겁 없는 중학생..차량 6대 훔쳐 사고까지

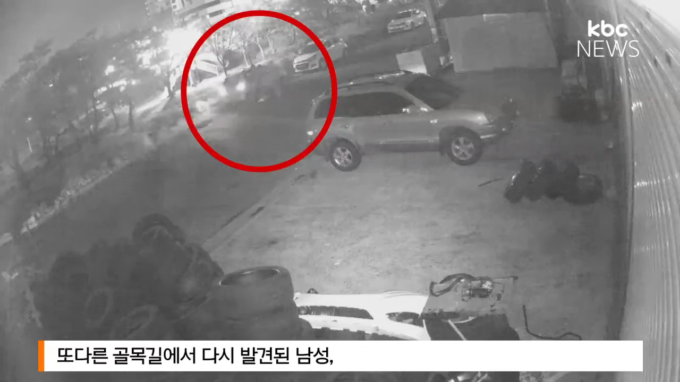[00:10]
또 다른 골목길에서 다시 발견된 남성. 이번에 차 안까지 들어가 시동을 걸고 그대로 출발합니다. 애띈 얼굴의 남성은 15살의 중학생 최모군으로 훔친 차를 몰고 다니다 지난 10일 음주단속 경찰에 적발됐고 1km의 추격전 끝에 붙잡혔습니다.